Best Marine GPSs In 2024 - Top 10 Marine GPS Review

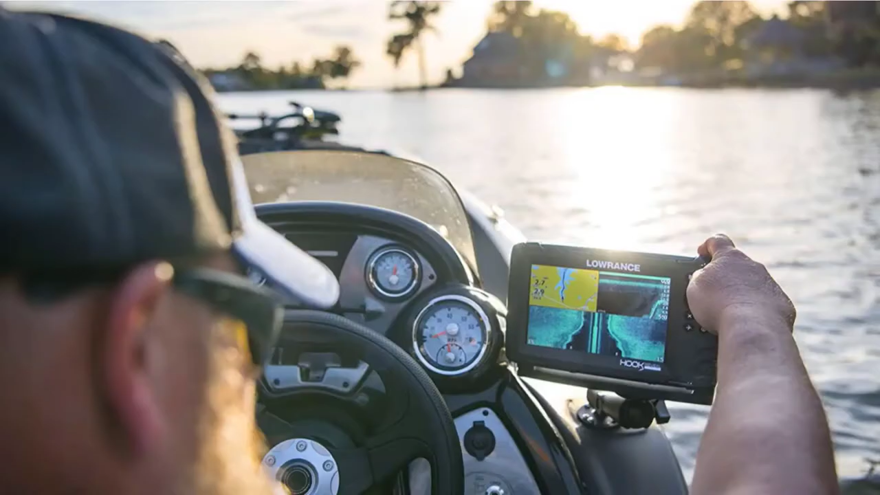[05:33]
The number 5 position is held by Lawrence Hook Reveal 5x Split Shot Chirp Transducer Marine GPS. Three features make Lawrence Hook Reveal 5x Split Shot GPS one of the best GPS fish finders and chart plotters to install on a fishing boat. A high-sensitivity internal GPS receiver, a wide-angle chirp sonar, and down-scan imaging.
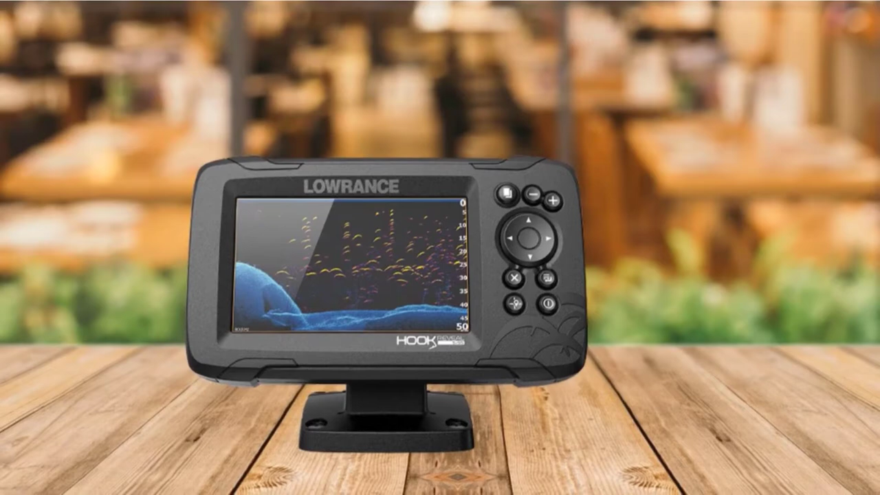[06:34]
A simple menu layout and a dedicated keepin' make it easy to operate one-handed while fishing.
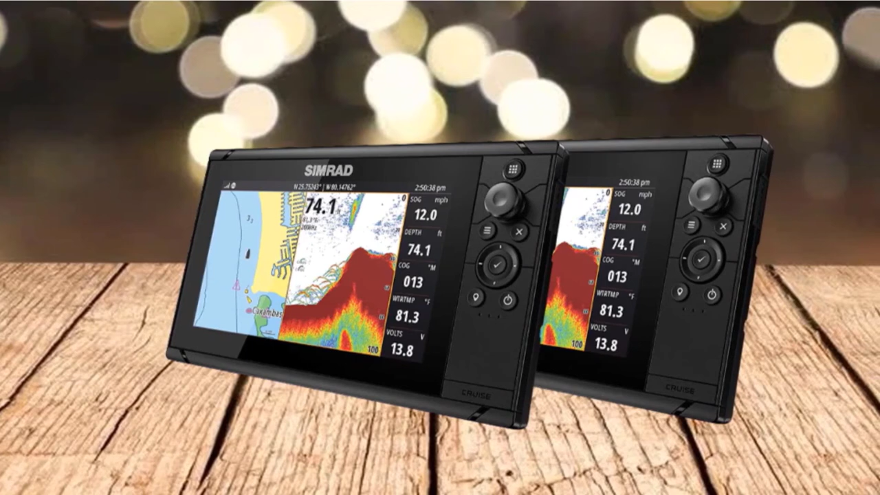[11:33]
On screen: depth 74.1 ft, water 81.3°F
The brand also includes a helpful Chirp sonar transducer in the system. This additional piece of kit isn't essential, but it helps to provide peace of mind, especially when in highly changeable seas.
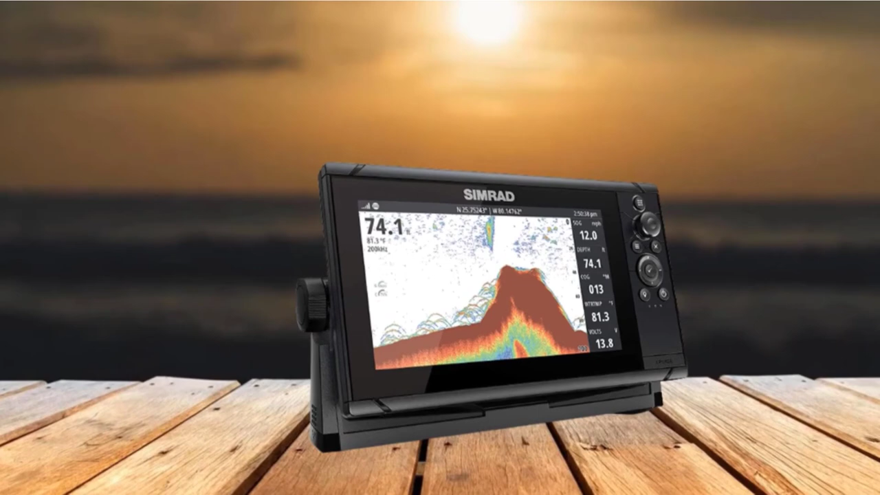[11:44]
On screen: depth 74.1 ft, water 81.3°F
The onboard system provides live updates that override any estimated depths on the included charts.
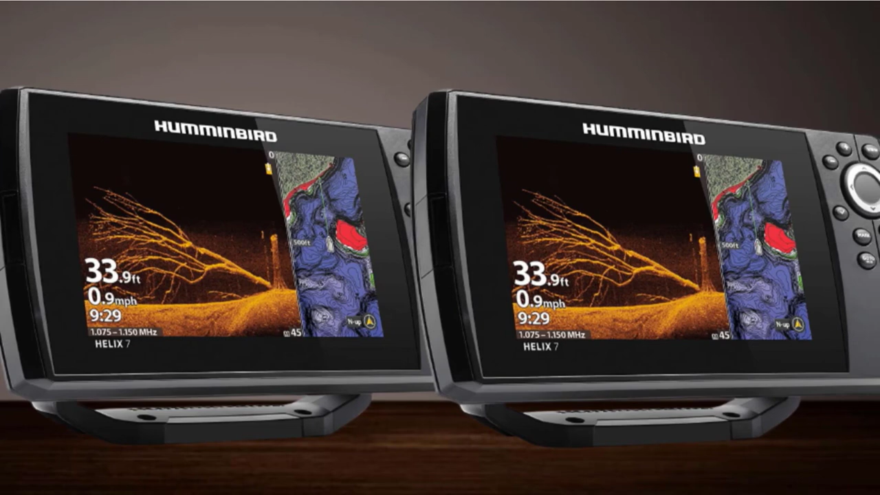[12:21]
On screen: depth 33.9 ft, speed 0.9 mph
Without spending thousands of dollars on the most expensive gear, despite the relatively low price point, the device comes with some helpful fish finder tools. The side scan feature, for instance, is ideal for novice fishermen who aren't exactly sure where they should be looking.